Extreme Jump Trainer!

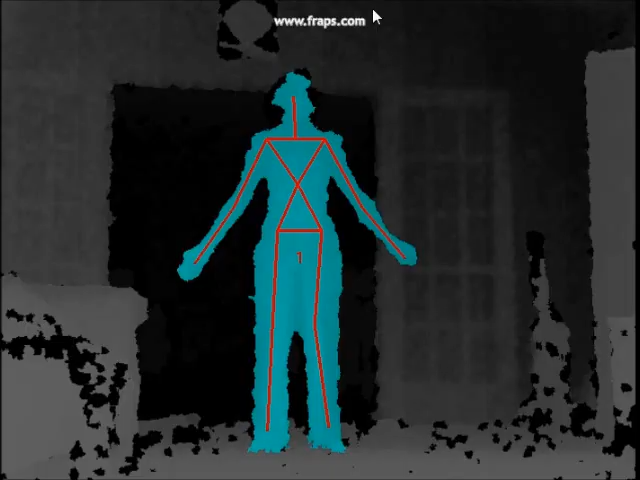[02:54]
A Microsoft Connect is connected to a PC, and then the skeleton information is streamed to our game application using OpenNI and FAST.